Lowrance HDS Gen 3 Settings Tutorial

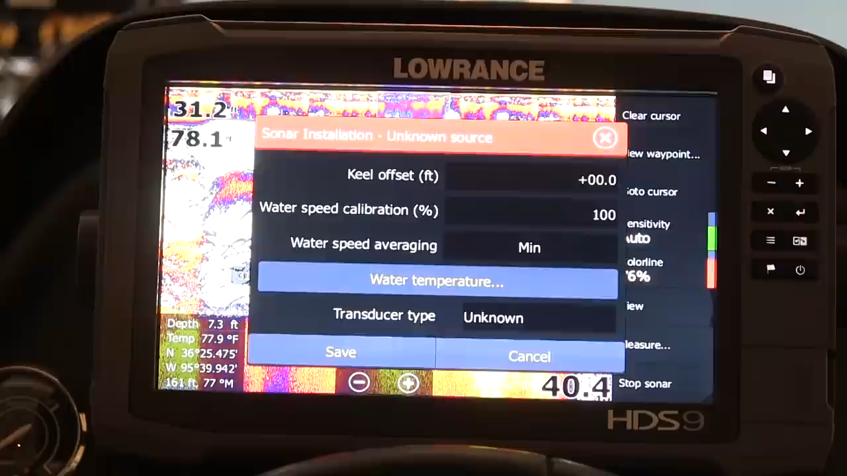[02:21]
Don't really worry about the keel offset or the water speed calibration or anything like that, but what you're going to want to do is hit Transducer Type.
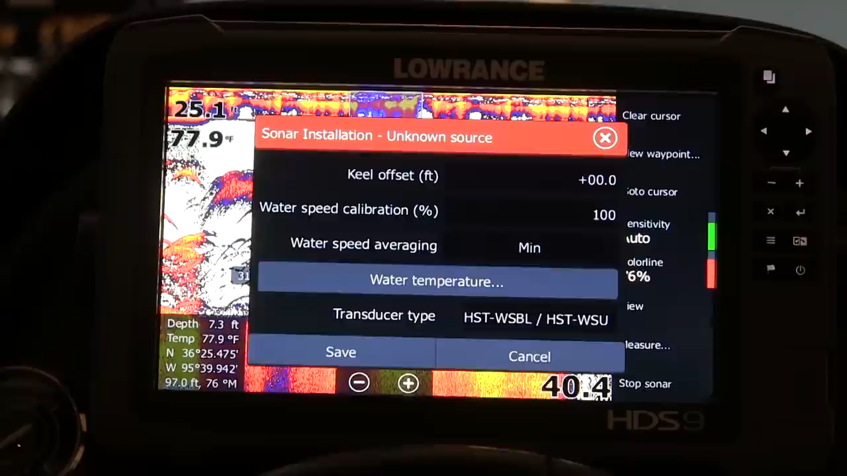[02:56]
On screen: water 77.9°F
Now that recognizes the 83200 transducer that's installed in the back of the boat, a through-hole.
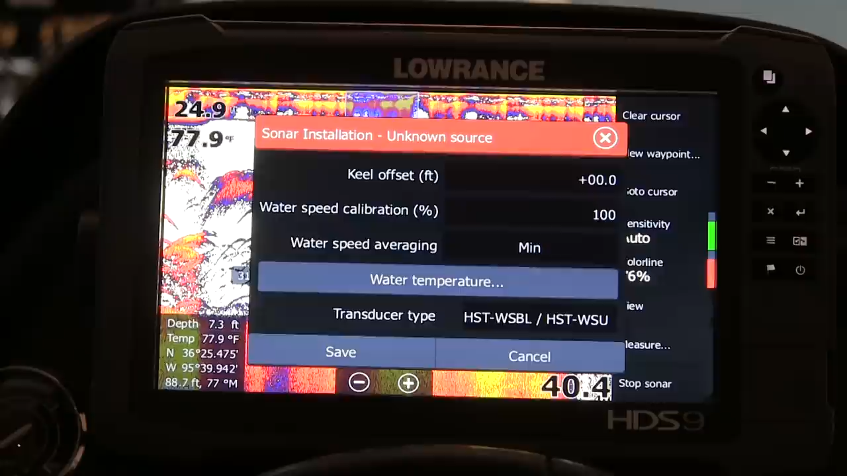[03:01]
On screen: water 77.9°F
But one of the other things that I didn't know was the Structure Scan Transducer is automatically detected, so you don't actually have to choose it anywhere. We're going to go ahead and hit Save.
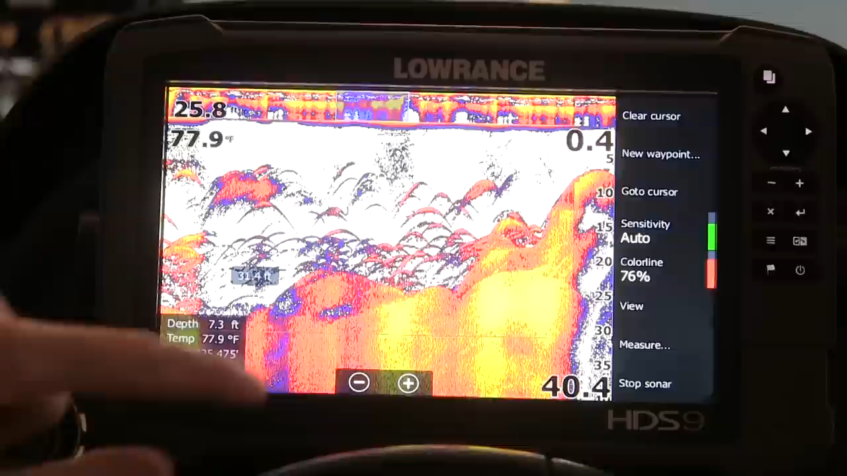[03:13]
On screen: water 77.9°F
Now, let's go back. You can get back to the Settings menu that we were just at one of two ways.
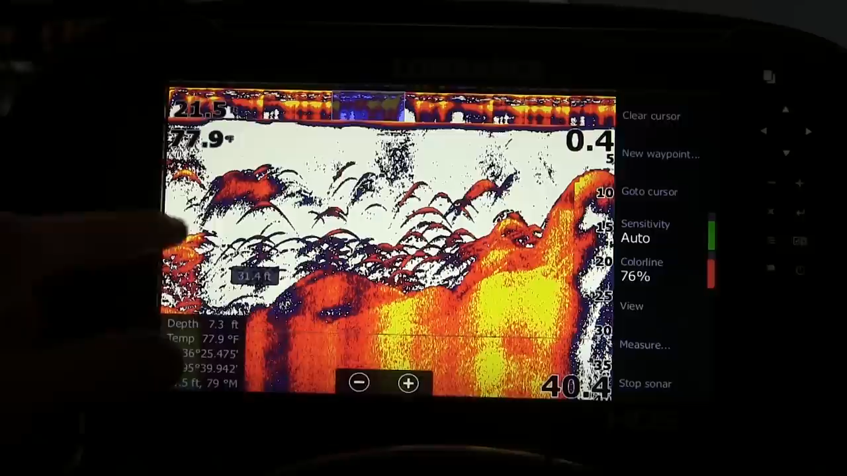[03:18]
On screen: water 77.9°F
You can hit the Pages button, and it brings you right back.
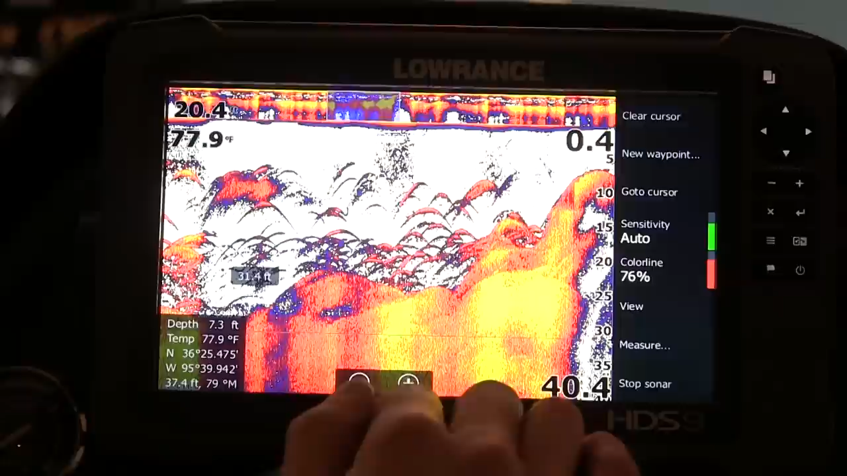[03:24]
On screen: water 77.9°F
Or let's say you're in your sonar looking at things. You can hit the Power button once, and go to Settings, just like that.
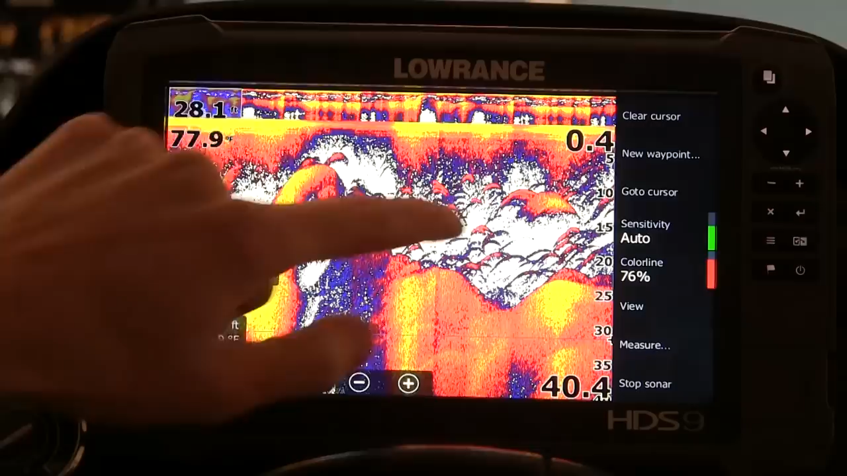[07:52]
On screen: water 77.9°F
So let's go back to settings here, and we finished up the sonar tab.
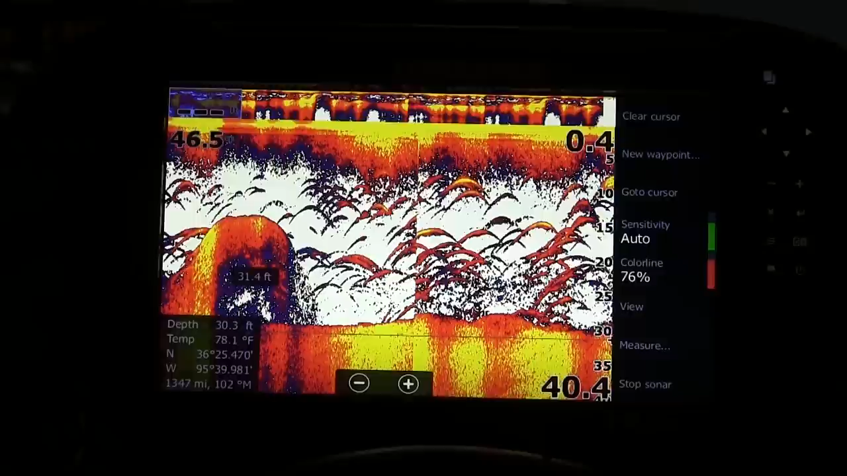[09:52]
On screen: depth 30.3 ft, water 78.1°F
Okay, so let's get into another type of menu settings that you can come in here and change.
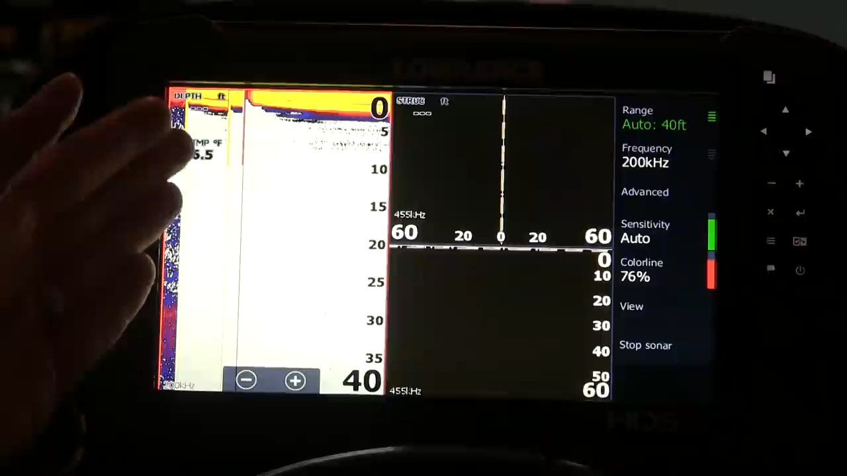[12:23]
structure scan, side imaging or side scan up here on the top,
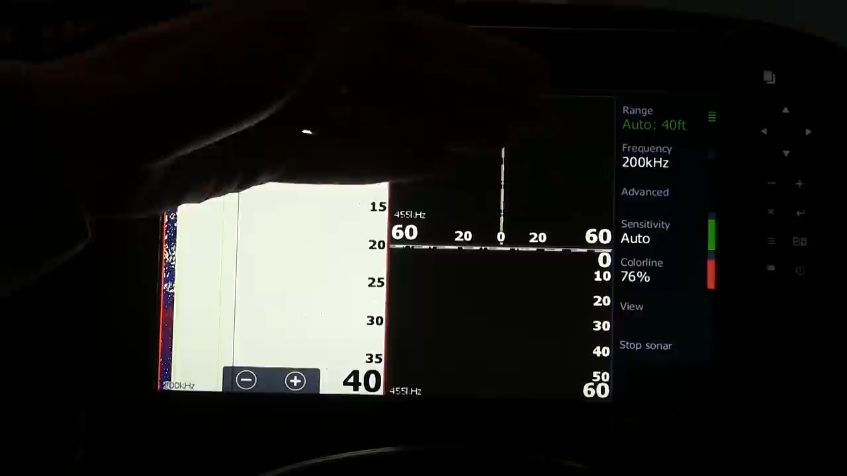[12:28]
and then you have your down scan here on the bottom.
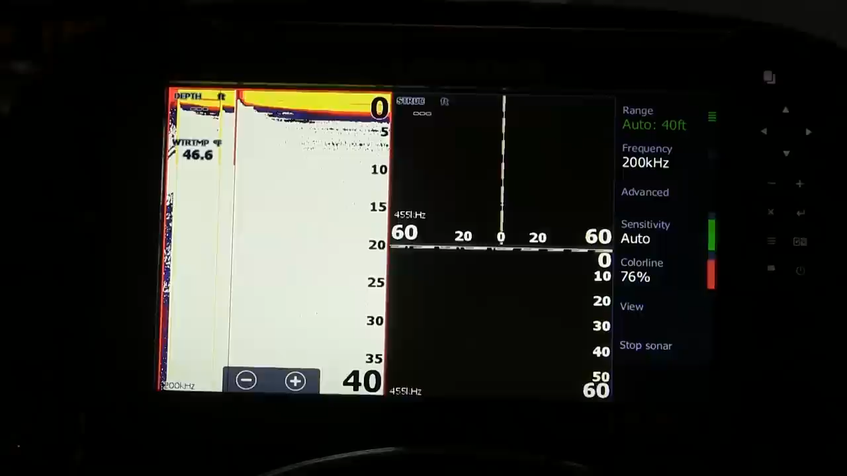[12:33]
On screen: water 46.6°F
So what I like to do is kind of have those paired up. And what I mean by that is if I choose this particular screen here, I created this.
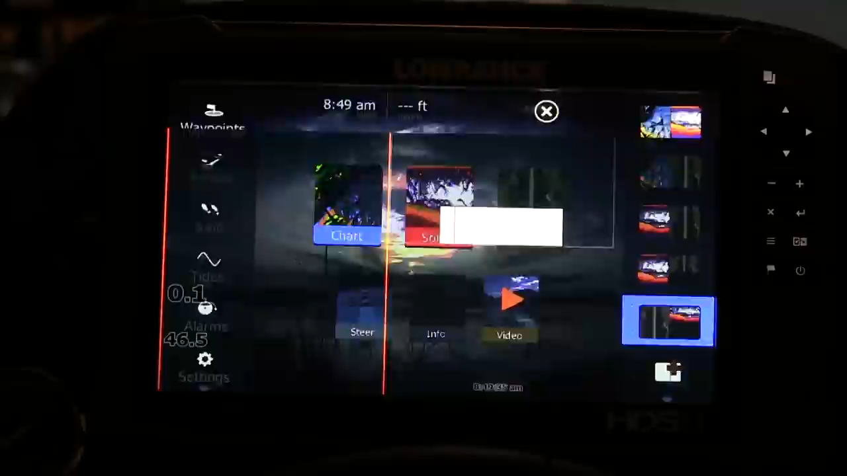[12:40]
I want structure scan on the left. I want my 2D sonar up on top and I want my down
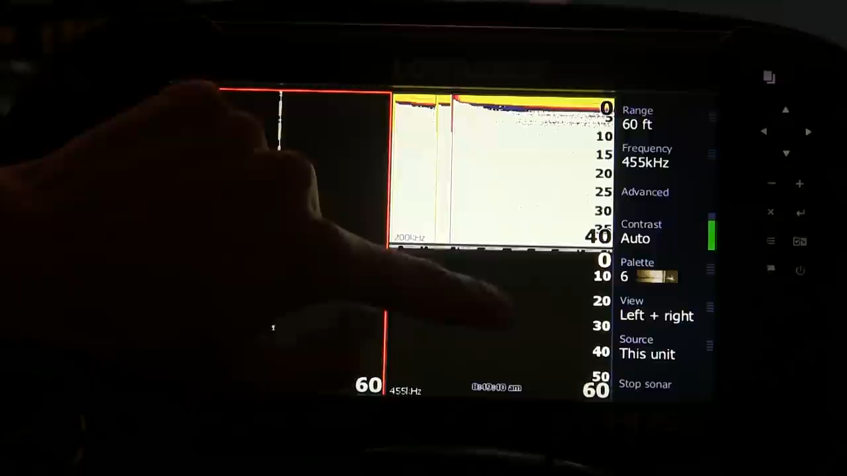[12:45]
scan of that 2D down here on the bottom. So let me go back and change the settings to
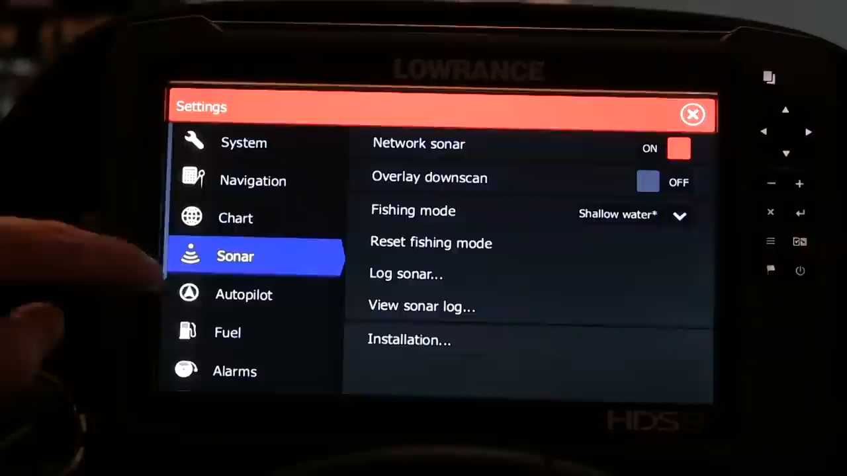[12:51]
simulation and I'm going to show you why I like this particular screen.
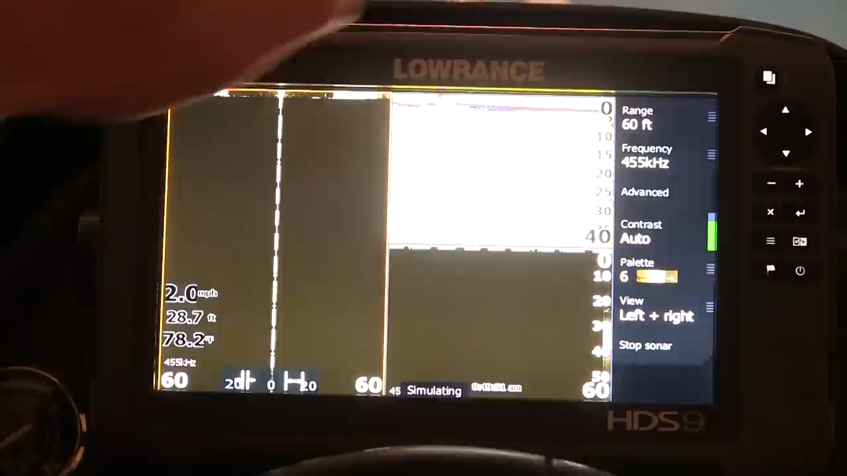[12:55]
On screen: depth 28.7 ft, water 78.2°F, speed 2.0 mph
What happens now is I've just told the unit to go into a simulator mode and
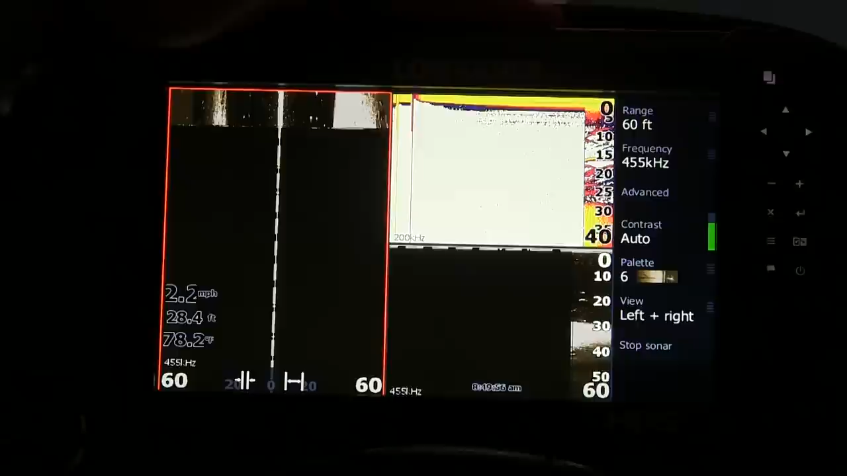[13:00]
On screen: depth 28.4 ft, water 78.2°F, speed 2.2 mph
it's going to allow me to look at some fish and some structure and the 2D sonar to kind of explain to you why I like this particular screen.
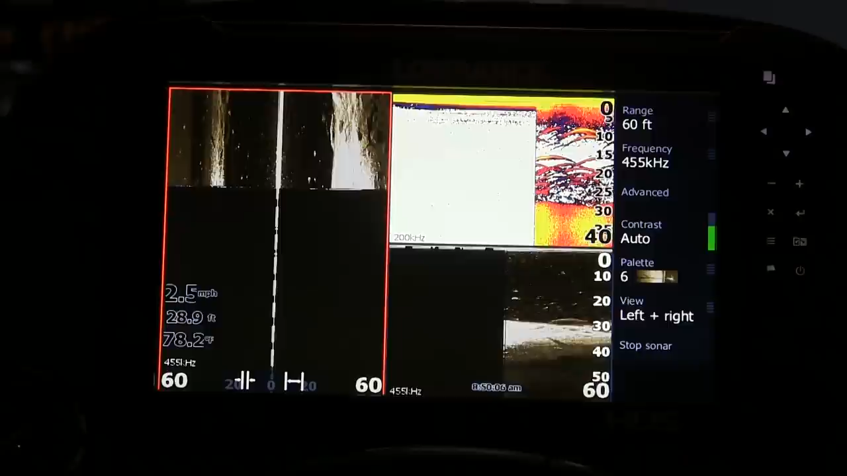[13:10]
On screen: depth 28.9 ft, water 78.2°F, speed 2.5 mph
So when I set up my unit, I like this because, one, as an HDS 9, I don't have a ton of screen when it comes to,
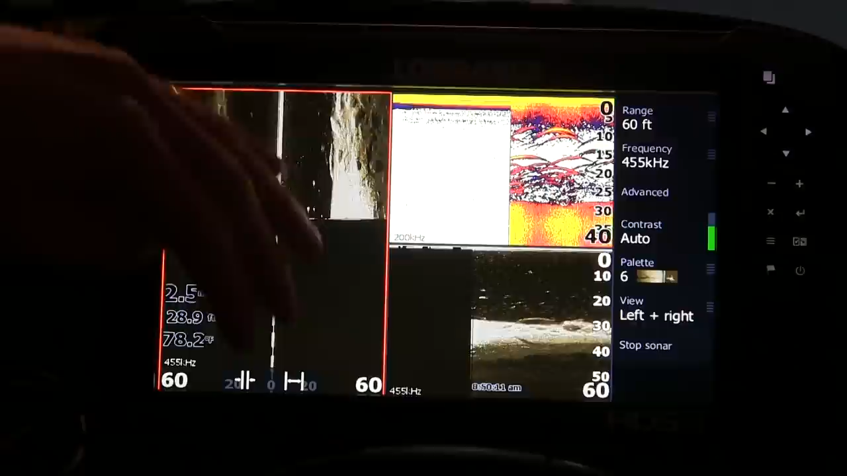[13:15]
On screen: water 78.2°F
you know, a 3-screen approach.
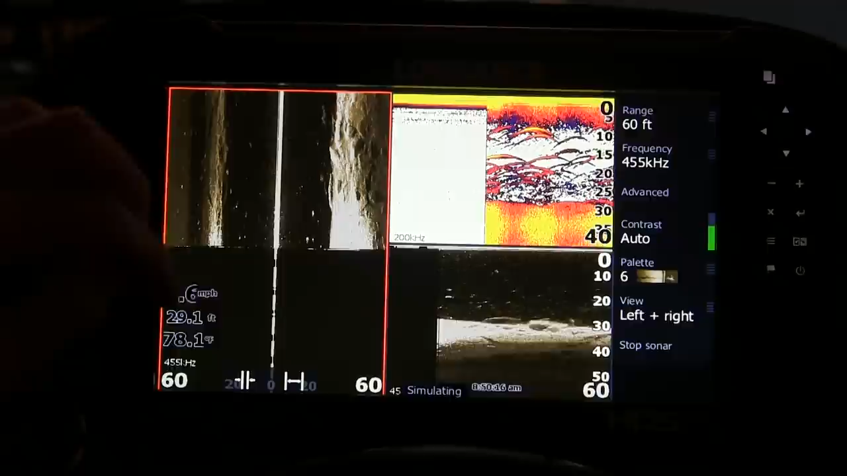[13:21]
On screen: depth 29.1 ft, water 78.1°F
If I had an HDS 12, it would be a lot more screen and you could kind of make it work a little bit better.